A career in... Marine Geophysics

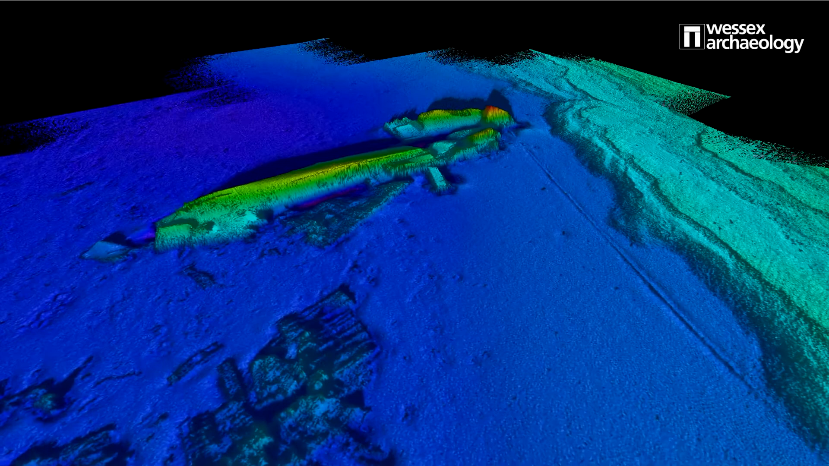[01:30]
This is really useful for identifying features that are standing tall from the seabed such as shipwrecks.